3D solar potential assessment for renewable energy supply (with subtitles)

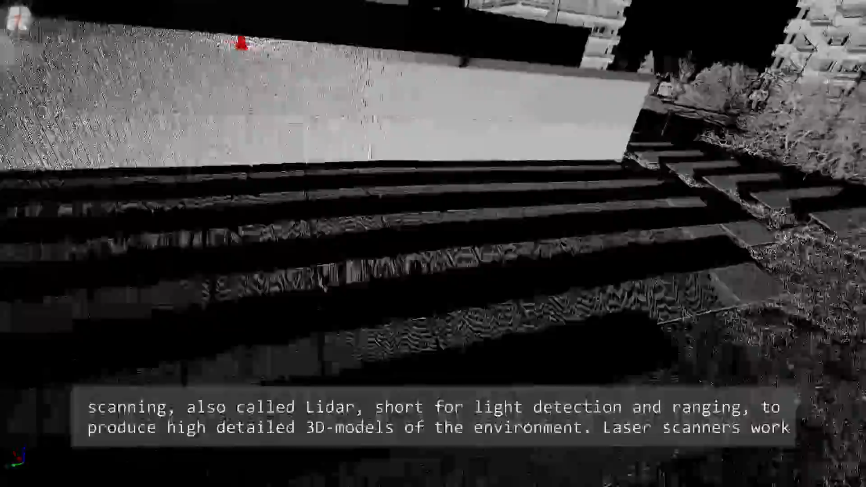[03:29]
to produce highly detailed 3D models of the environment.
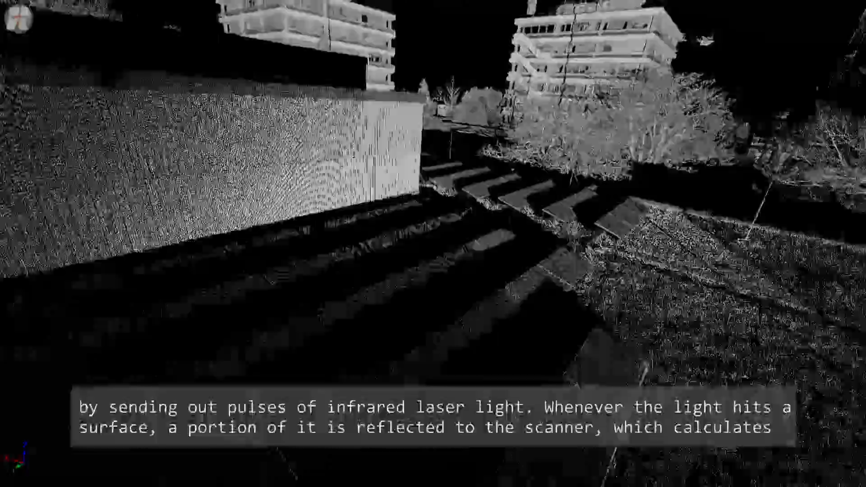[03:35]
Laser scanners work by sending out pulses of infrared laser light. Whenever the light hits the surface,
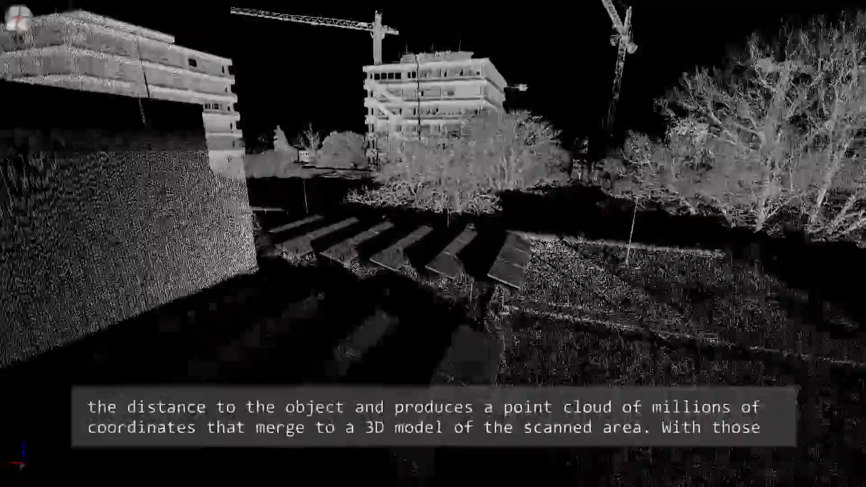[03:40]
a portion of it is reflected to the scanner, which calculates the distance to the object and
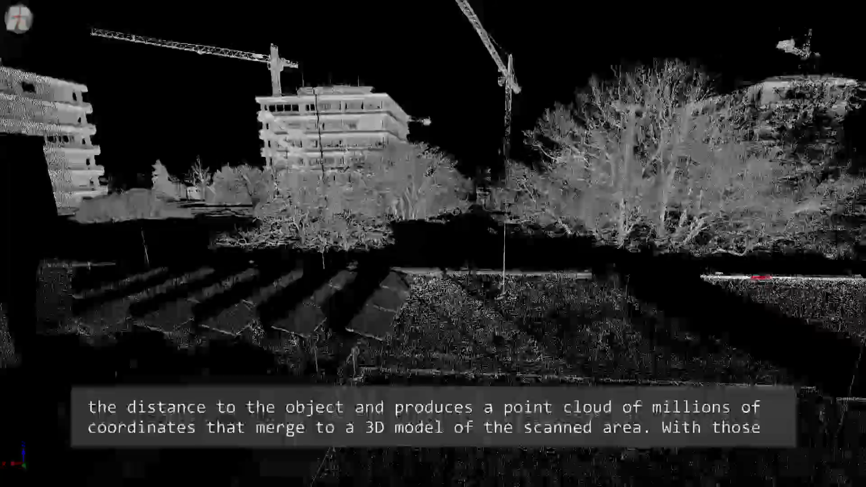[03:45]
produces a point cloud with millions of coordinates that merge to a 3D model of the scanned area.
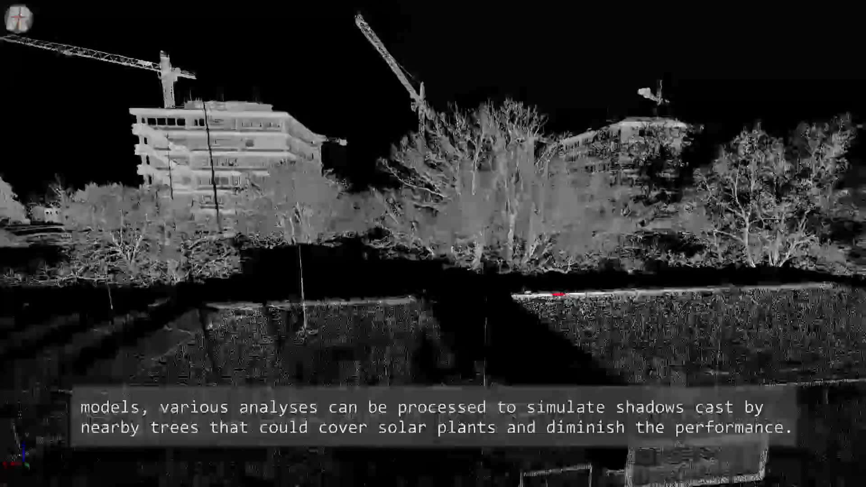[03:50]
With those models, various analyses can be processed,
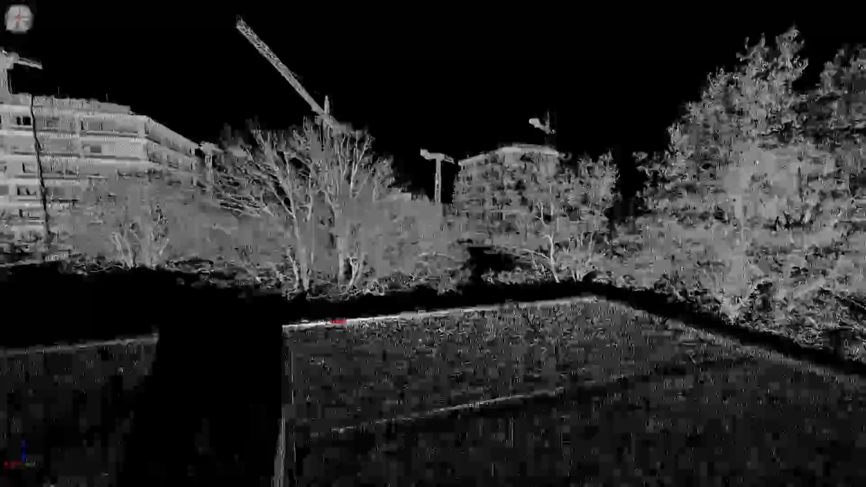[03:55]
for example simulations of shadows cast by nearby trees that could temporarily cover solar plants and diminish their performance.
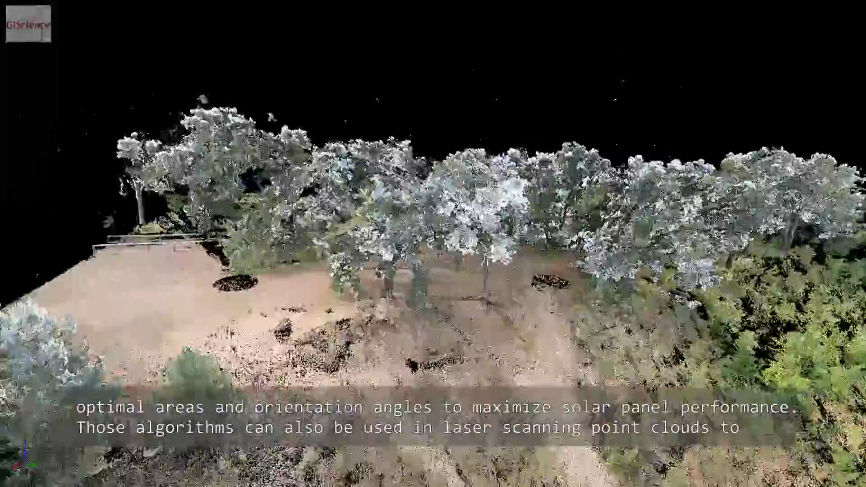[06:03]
Those algorithms can also be used in laser scanning point clouds to compute the path of a shadow like in this example.
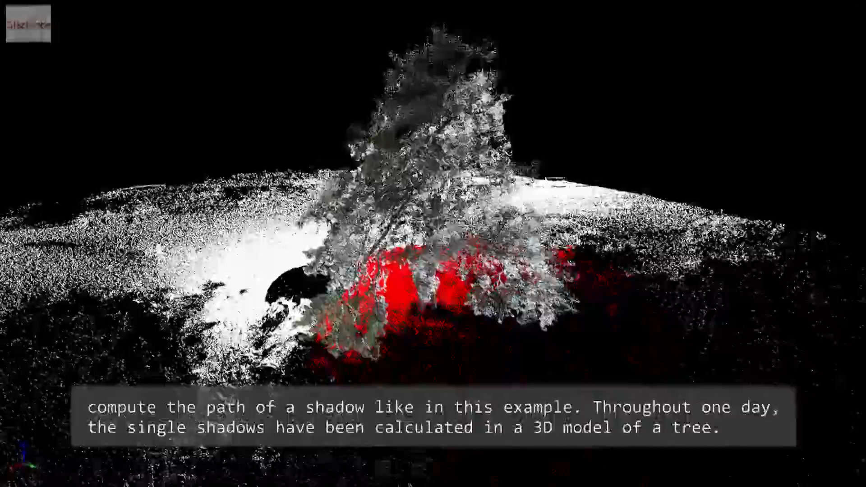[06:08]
Throughout one day, the individual shadows have been calculated in a 3D model of a tree.
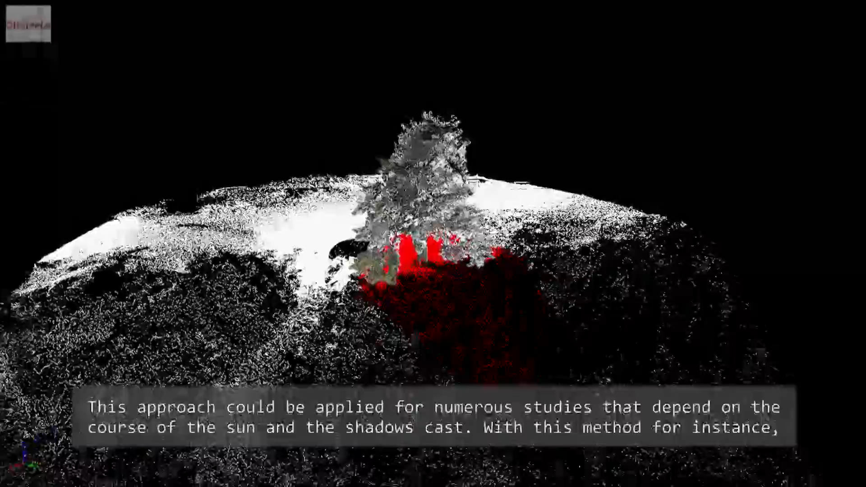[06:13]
This approach could be applied for numerous studies that depend on the course of the sun and the shadow's cast.
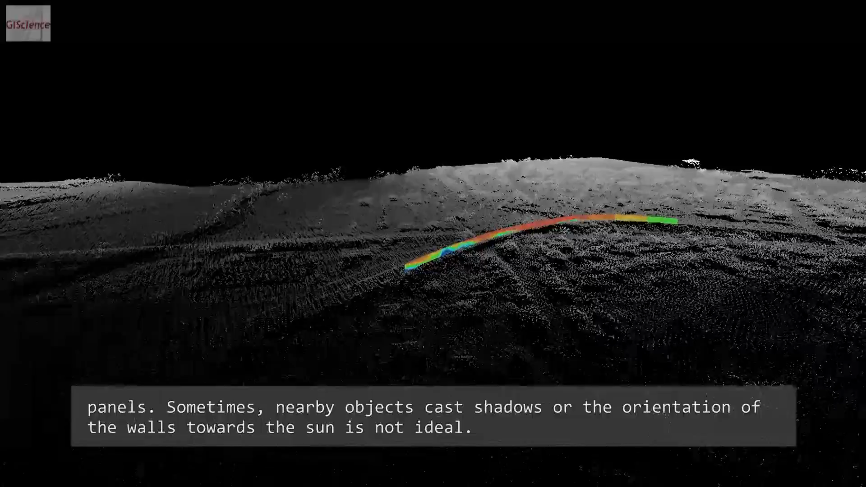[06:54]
Sometimes, nearby objects cast shadows, or the orientation of the walls towards the sun is not ideal.
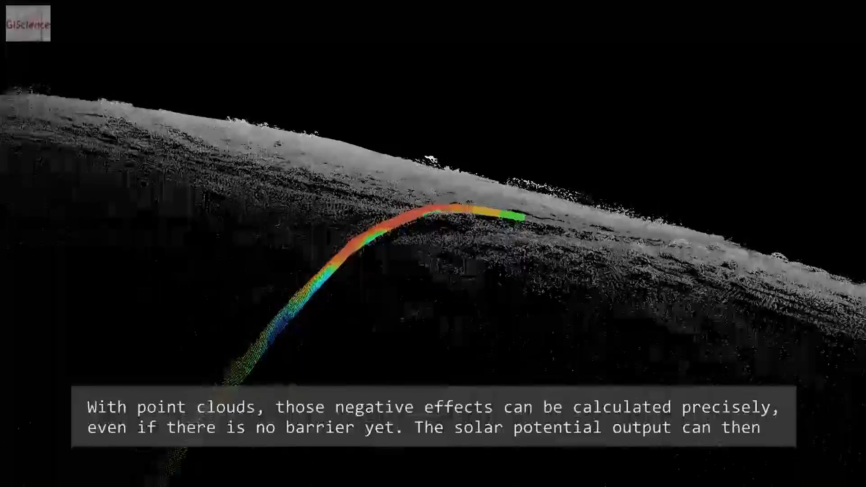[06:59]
With point clouds, those negative effects can be calculated precisely,
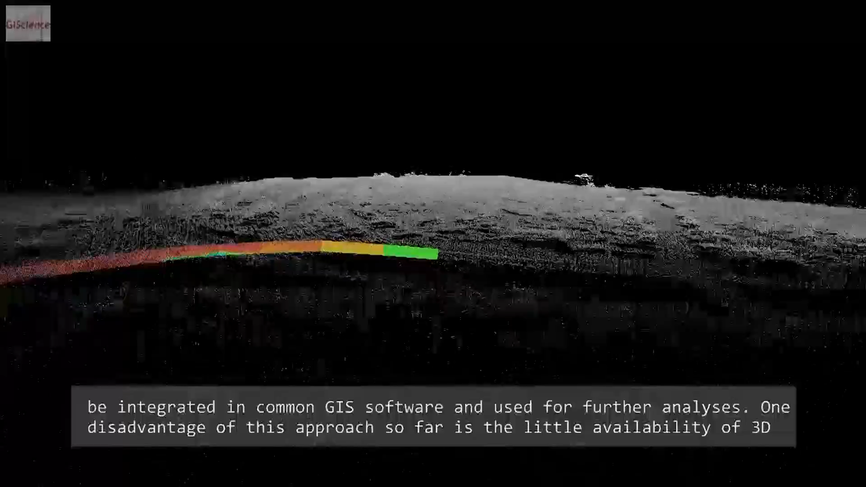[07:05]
even if there is no barrier yet.
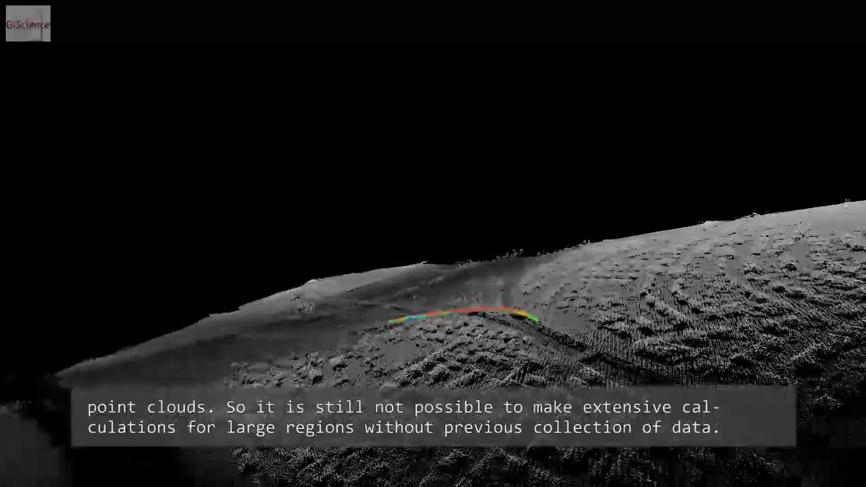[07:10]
The potential solar output can then be integrated in common GIS software and used for further analyses.
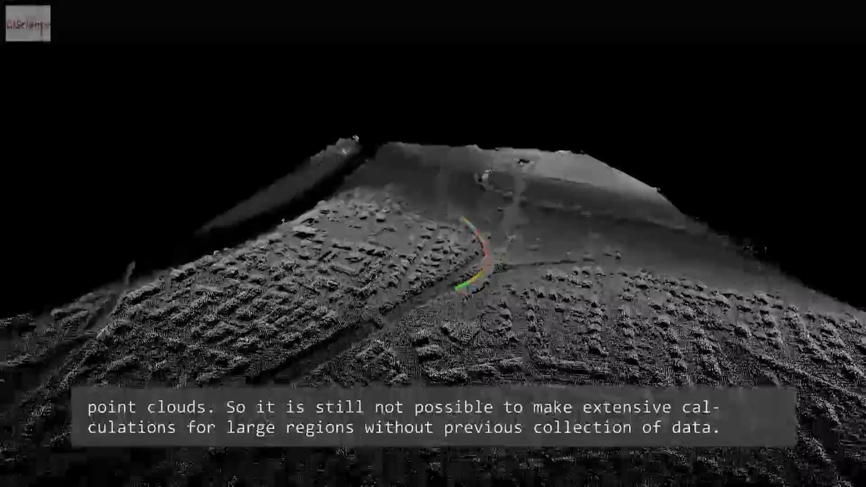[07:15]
One disadvantage of this approach so far is the little availability of 3D point clouds.
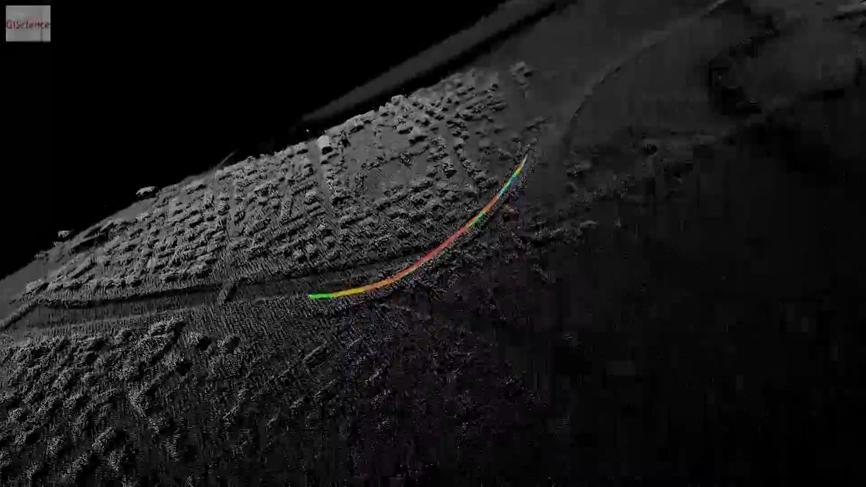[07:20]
So it is still not possible to make extensive calculations for large regions without previous collection of data.
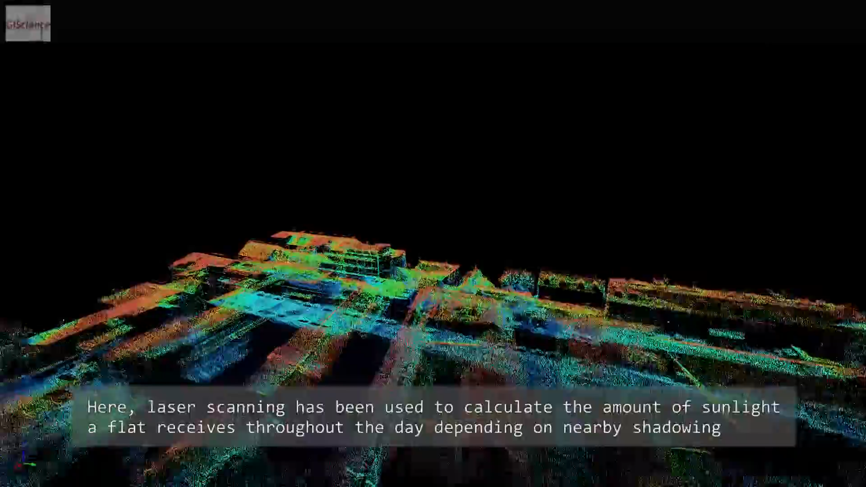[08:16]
Here, laser scanning has been used to calculate the amount of sunlight a flat receives throughout the day, depending on nearby shadowing buildings or vegetation.